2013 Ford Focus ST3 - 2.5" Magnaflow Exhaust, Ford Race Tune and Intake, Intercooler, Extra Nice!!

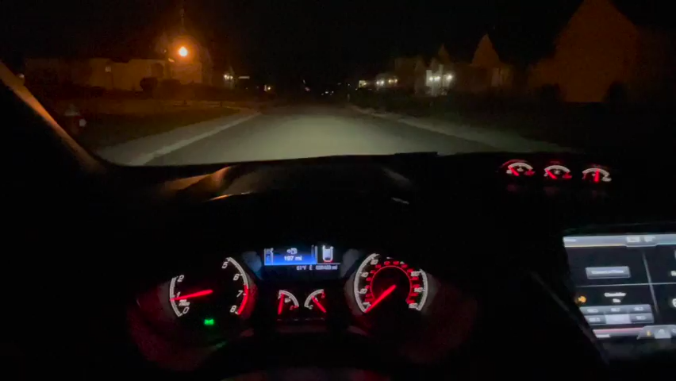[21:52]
And then, something else I wanted to show, just because I think it's awesome. And, uh, my Lincoln Town car has this. But, uh, the car has cornering lights. So, if you were to go to pull into this driveway right here, you see the, see the light to turn on. So, if you were going to make a right turn, you don't even have to use the turn signal, but you can see the light turn on and illuminate the turn.
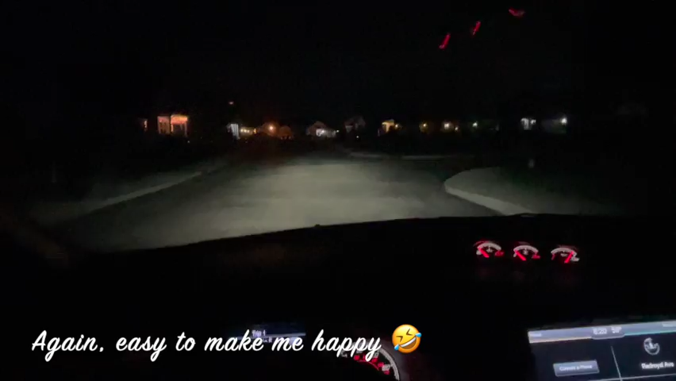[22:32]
I just think it's, uh, cool, neat, and handy. Uh, so, just wanted to show those couple of things. But, here's the dashboard at night. All the lights are working, uh, all the instrumentation,